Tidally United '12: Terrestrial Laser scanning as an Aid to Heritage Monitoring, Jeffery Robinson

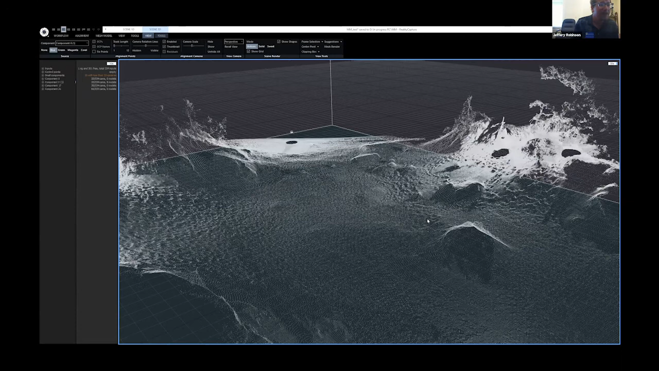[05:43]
And then this, I think this came out very well, as you can see, even all of our footprints as we were setting up throughout the site. Um, this can capture quite a lot of, um, the methods of combining photogrammetry and terrestrial laser scanning can, um, be used to capture quite a lot of detail as you, um, on this dune right here,
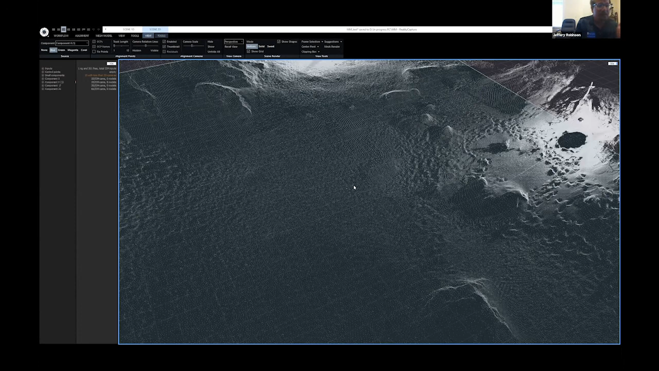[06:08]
you can even see the way that the wind was currently blowing. Quite.
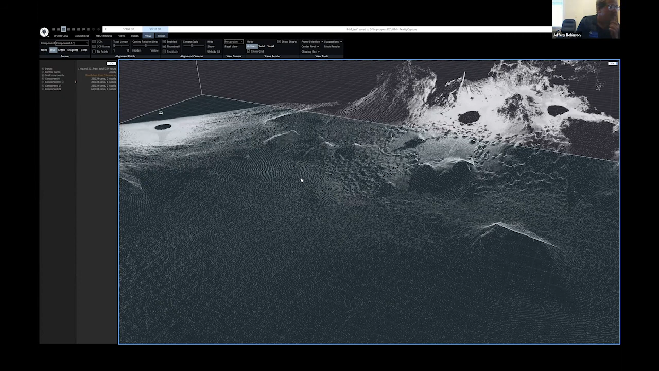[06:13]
All right. And our, uh, let me see here again.
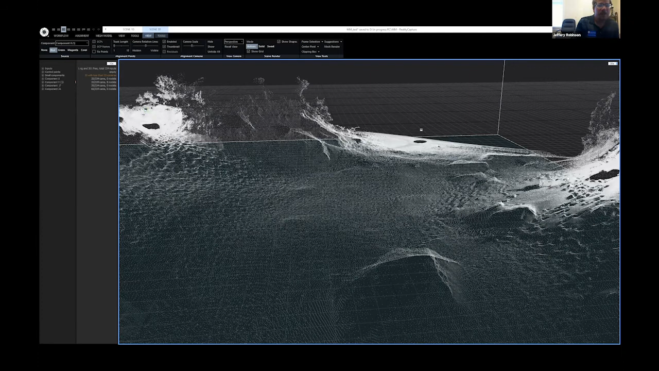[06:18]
Oh, here it's, okay. Share screen. All right. Share. All right.
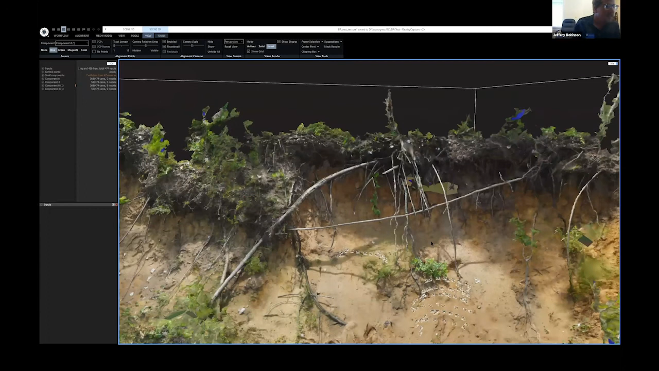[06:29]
This right here is, um, mound C on Butcherpin Mounds. This mound used to have a very distinct double banded midden structure that was, you know, very apparent to any passersby. And what was also apparent was supposedly whole pots were went washing out onto the beach. But as you can see now that double banded midden is, you know, pretty much gone, but this is what, um, full model was able to be look, looks like, and using this method of combining telestial laser scanning and photogrammetry,
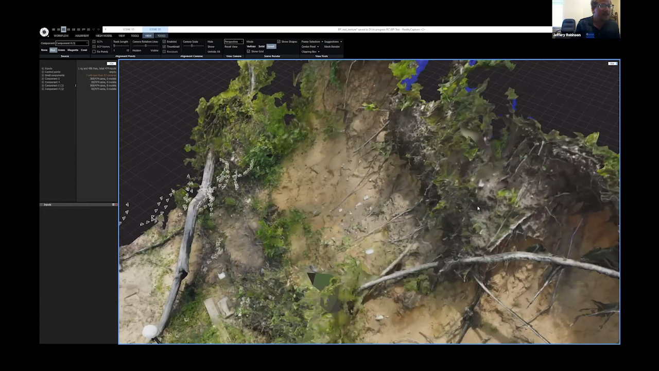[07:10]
I was able to capture almost all of the detail, almost all the detail of the site at, you know, a fairly high resolution. Now, um, right, you know, almost right after this conference, we'll be going back,
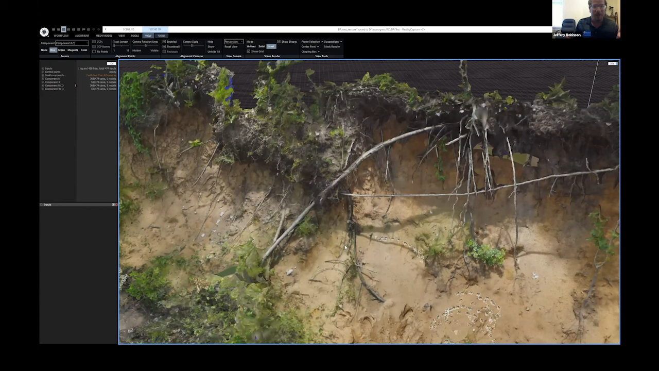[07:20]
um, going back again and doing all the same, you know, scanning and taking photos. And that time will allow me to hopefully be able to compare to see like what has been changed as these, uh, as these two, the data used in these bottles was, um, captured in the middle of June. All right. Going back to the presentation.